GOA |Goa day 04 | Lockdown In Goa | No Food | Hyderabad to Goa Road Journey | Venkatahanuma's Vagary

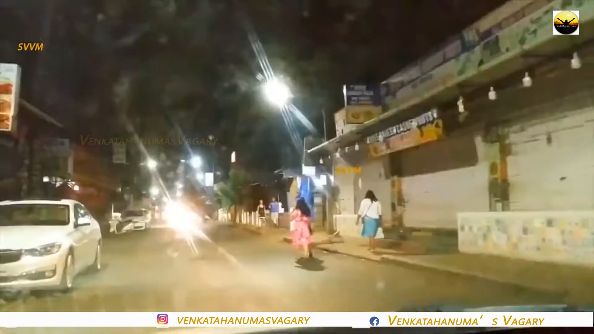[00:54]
మొత్తం ఐరే ఎక్కడ తిరిగినా గాని ఒక్క షాప్ కూడా ఓపెన్ లేదు జస్ట్
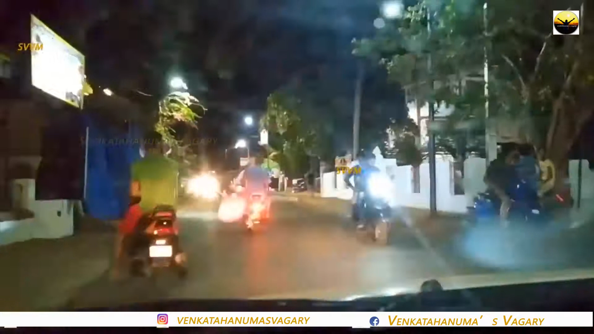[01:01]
ఒక సూపర్ మార్కెట్ ఓపెన్ ఉంది అక్కడ కూడా వాటర్ బాటిల్స్ కొనుక్కుంటున్నారు ఇక్కడ ఇదే సూపర్ మార్కెట్ ఫుడ్ గాని ఏమీ దొరకలేదు మళ్ళీ రూమ్ కు వచ్చాం